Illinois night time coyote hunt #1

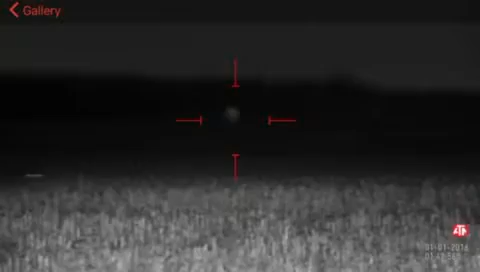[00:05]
Can you see it? Can you see it, Gary? Can you see it, Gary? Oh, fuck. Can you see it?
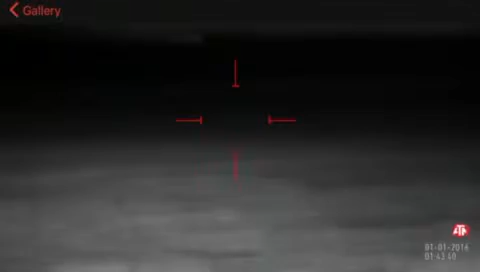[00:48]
That one must have dropped like a fucking brick, because I don't see it out there.